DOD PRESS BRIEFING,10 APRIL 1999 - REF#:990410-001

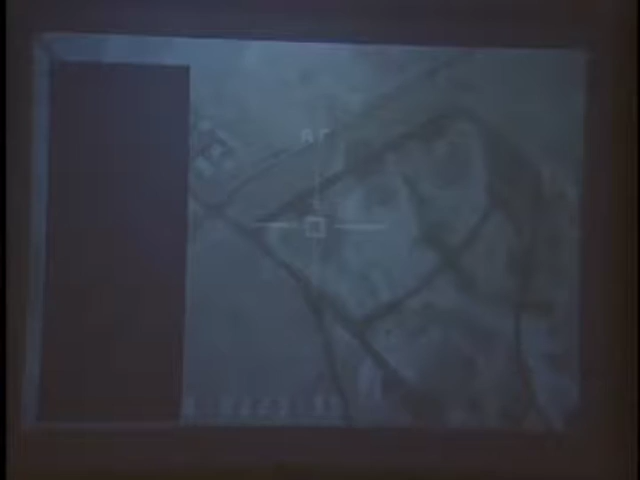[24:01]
and this is off a 117 as well. You can see his laser is right over the SAM area itself, and you'll see underneath the laser in just a few moments the bombs will come in, and that was destroyed.
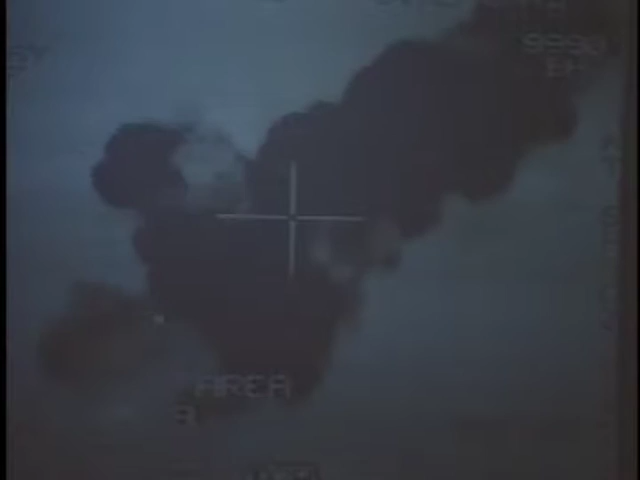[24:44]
He expands the picture. That's not a secondary. And then he's switching back his infrared back and forth from black to white, and you'll see two other bombs from another F-16 shortly thereafter.